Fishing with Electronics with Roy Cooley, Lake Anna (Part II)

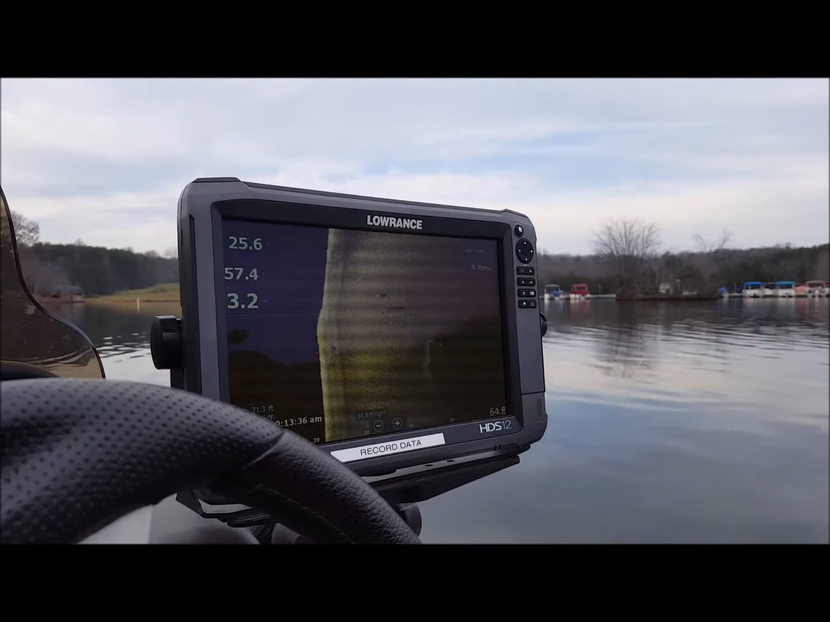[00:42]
You can see that, we'll zoom in, that's a stump. You can see the shadow behind it. Two things. Number one, you can tell that that's a stump by the shape of the shadow. You can also see how tall it is by how long the shadow is.
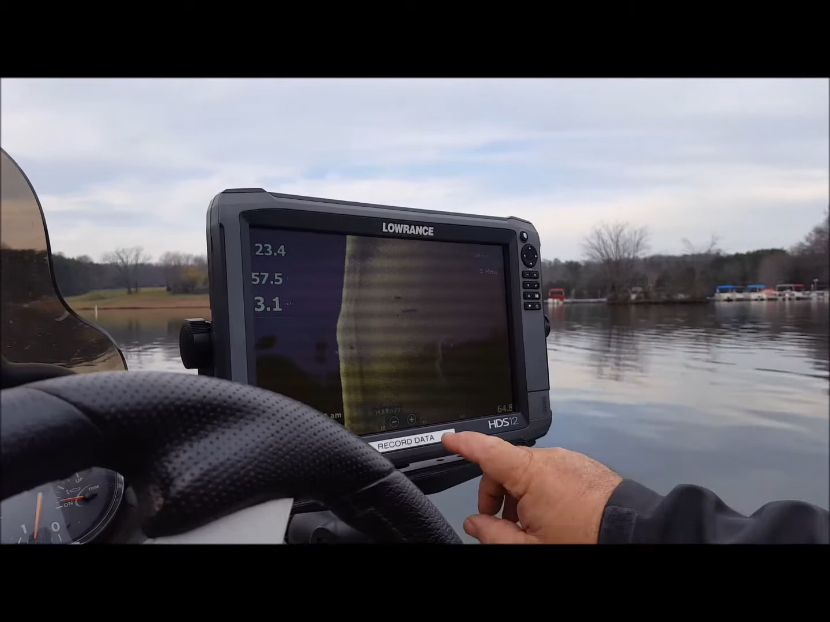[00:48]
So you can get an idea that that's probably about 4 or 5 feet. This is 30 feet.
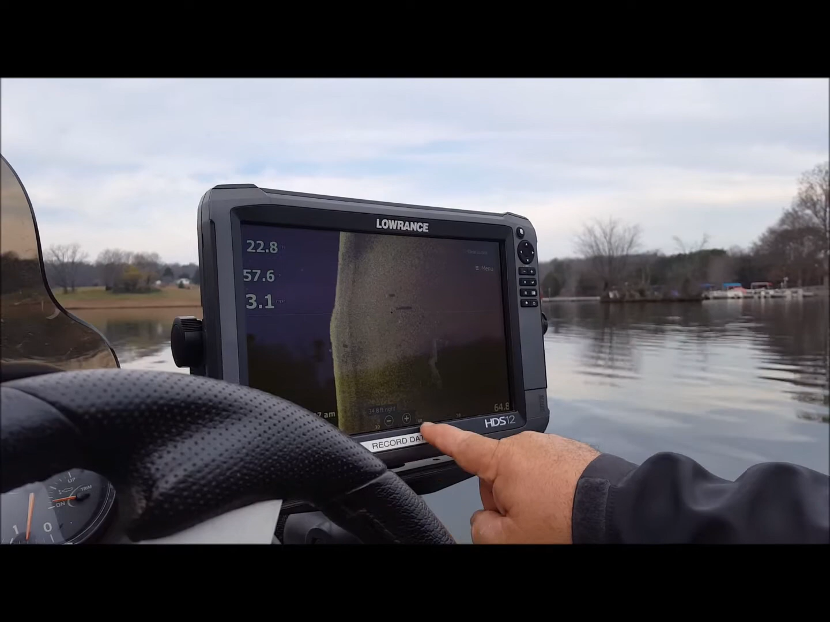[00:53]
That's 40 feet. It's probably about 8 feet long, tall, coming off the bottom.
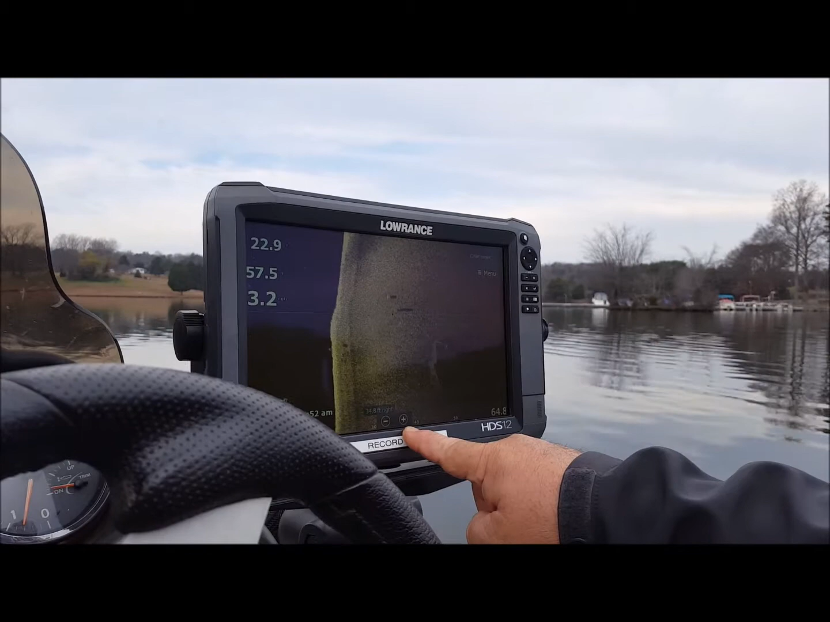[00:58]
That's a pretty big stump. So there are a lot of other things on here.
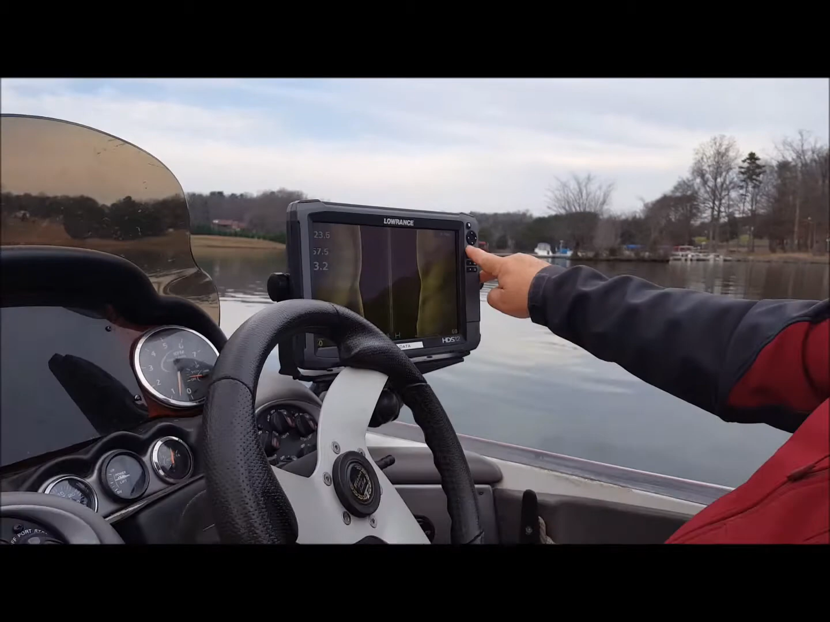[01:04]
The light and dark. The lighter it is, the harder the bottom.
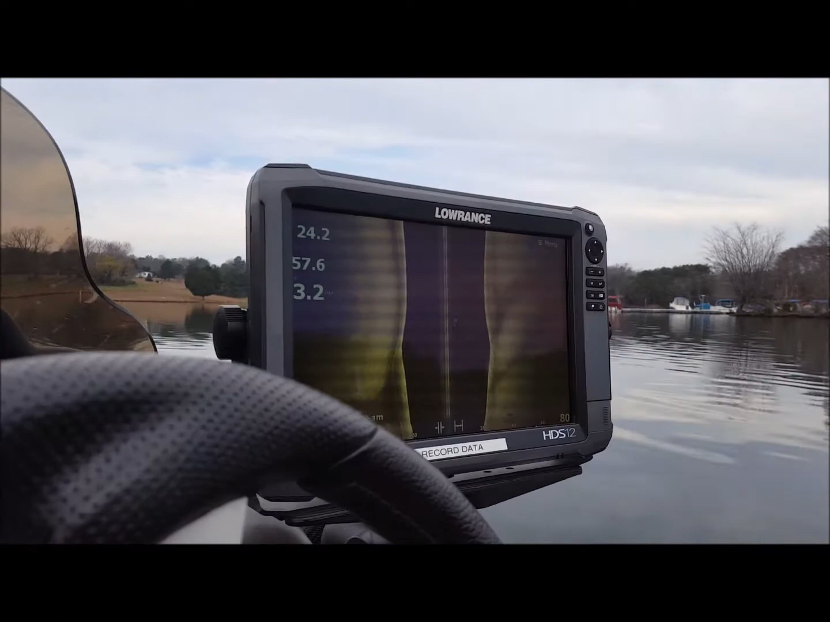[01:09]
What this is, that's a hump. Those are two little channels that are coming off of it.
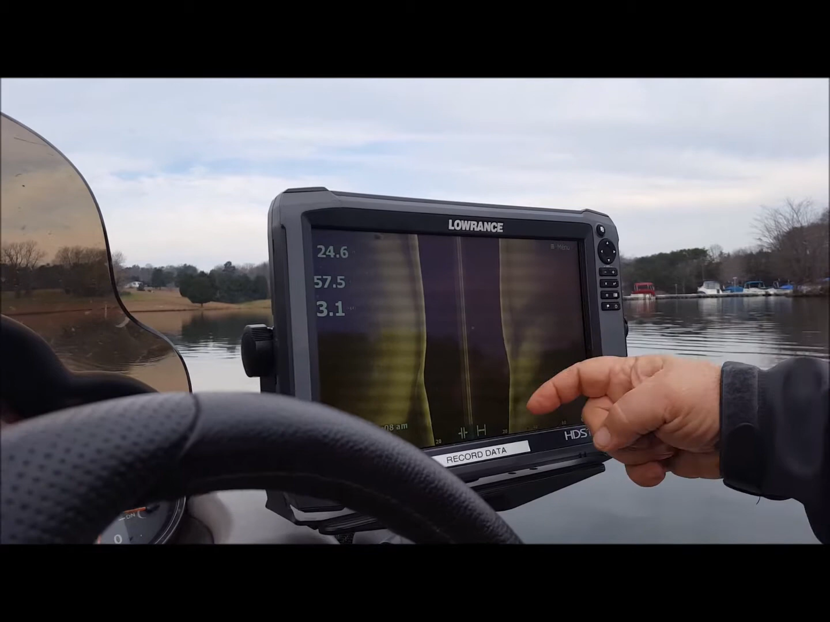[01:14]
That is like a little creek channel that's going right down through there.
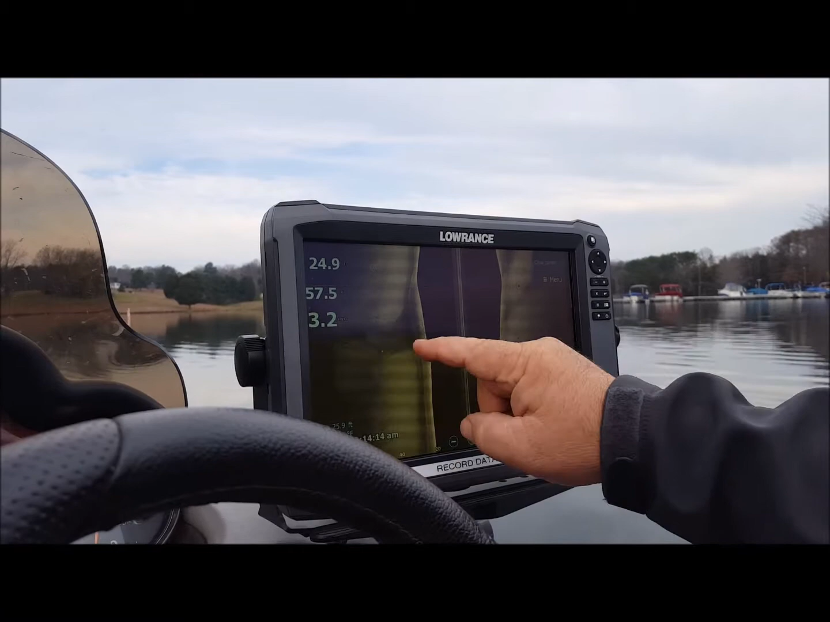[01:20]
That's a depression. So as light hits it, if it falls off, it gets darker. As it comes up, it gets brighter.
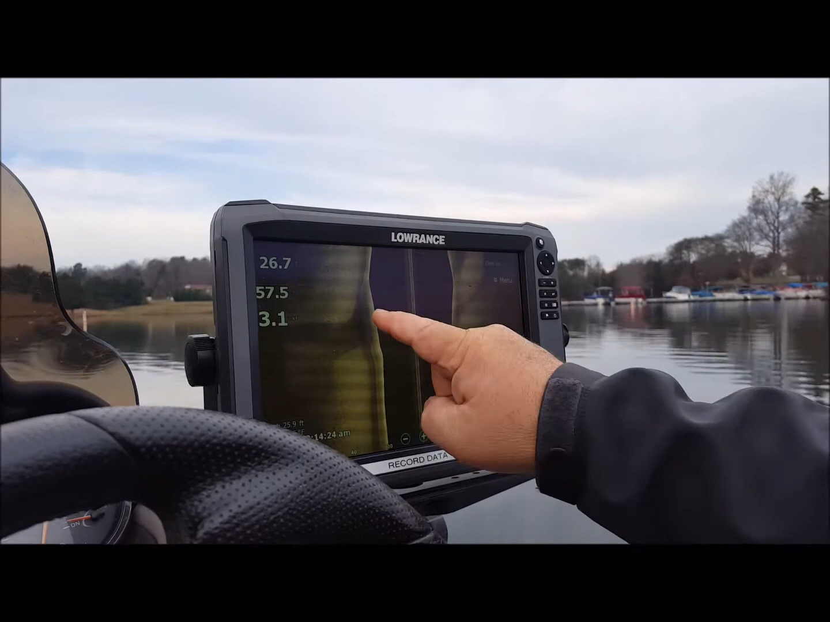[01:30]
So you get that dark spot in between. So what we're going to do, is we're going to go over here, there's a culvert that comes under the road, and you're going to be able to see where that culvert comes out.
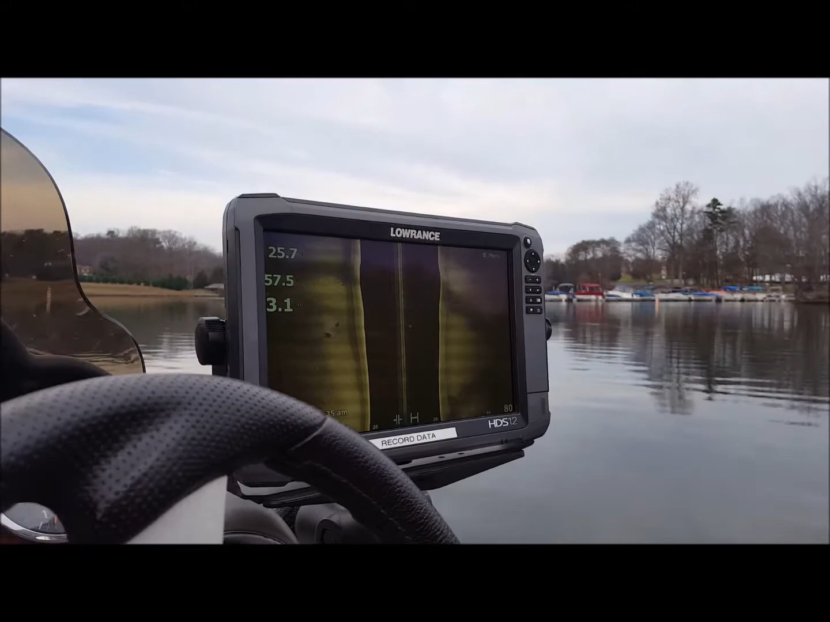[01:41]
And you're going to see where it washed out a hole. Put that marker there, and you see it puts a mark there, puts a mark here.
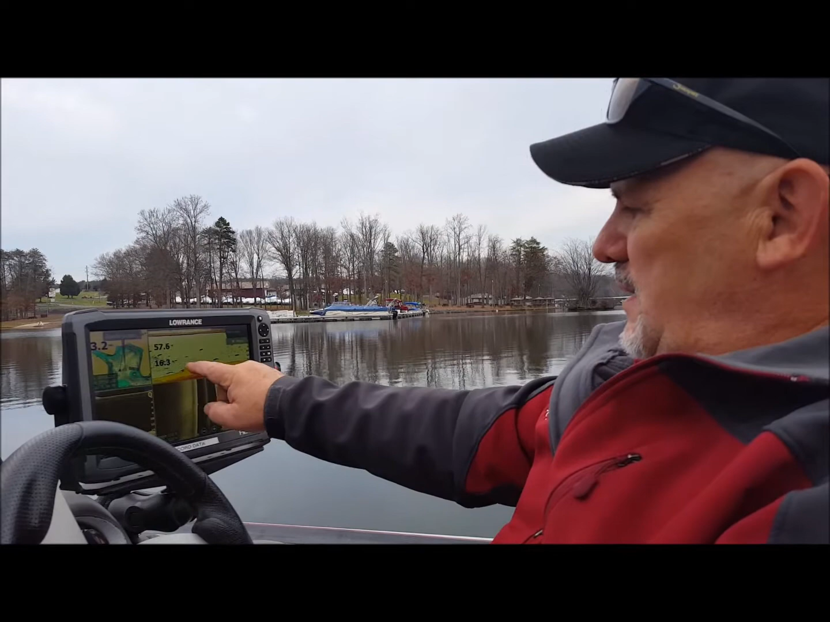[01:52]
It tells me exactly where that is on all of my screens. There's a little cross there, that cross is there, and there. So it marks it on all the different views. You can do, you can go into settings, sonar, and you can overlay downscan.
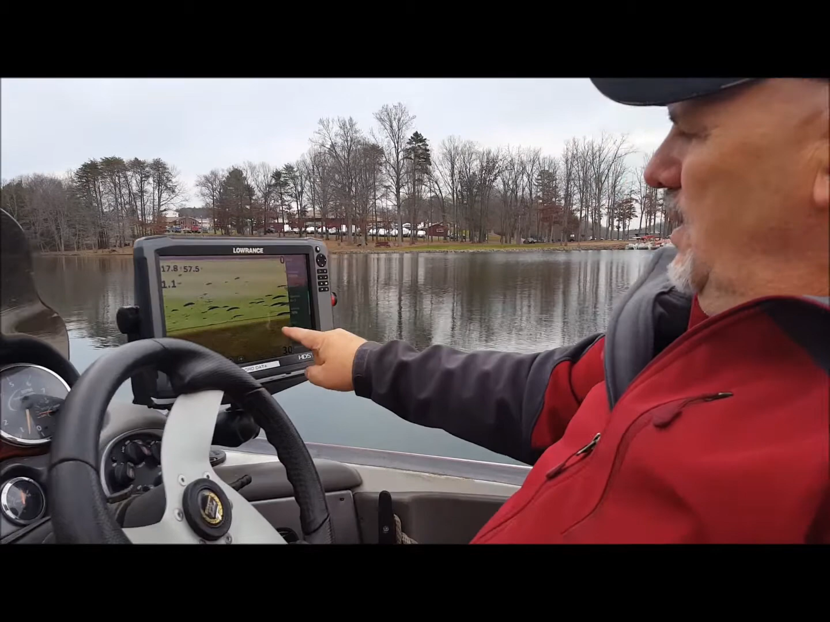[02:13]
So now, any stumps that show up will show up as a hard feature on the bottom, and this is your soft stuff. So again, it's just like an x-ray and an MRI, you see the hard stuff, and you see the soft stuff over top.
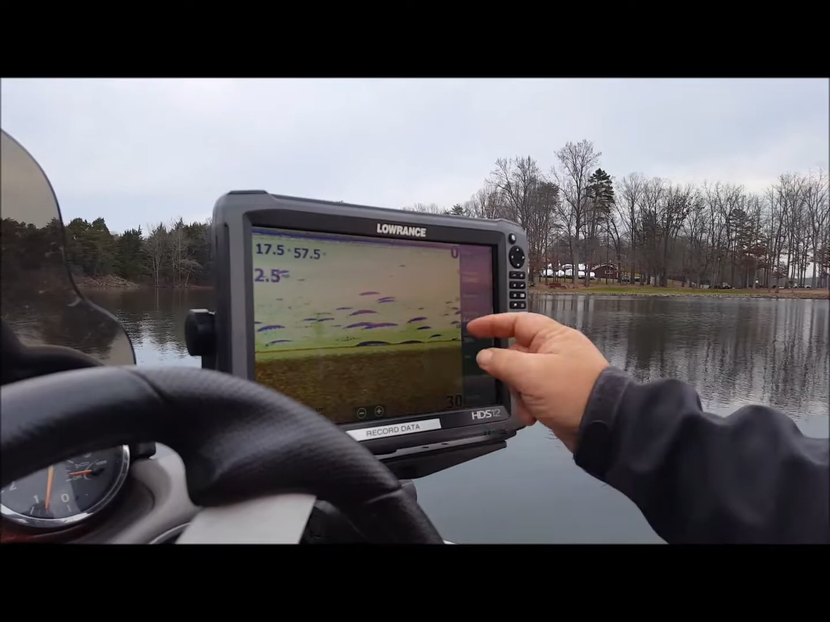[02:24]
So you get the best of both worlds with that.
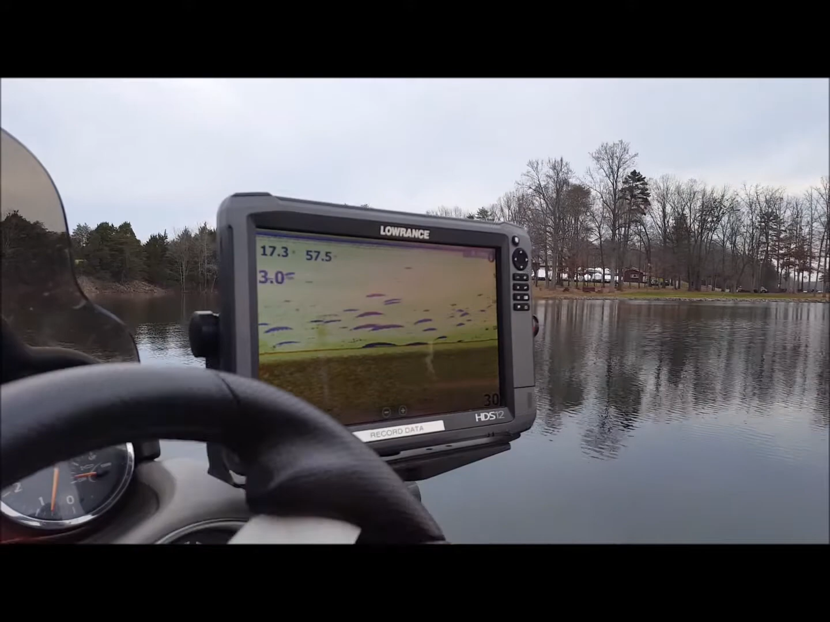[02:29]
And again, you just go into menu, settings, hit sonar,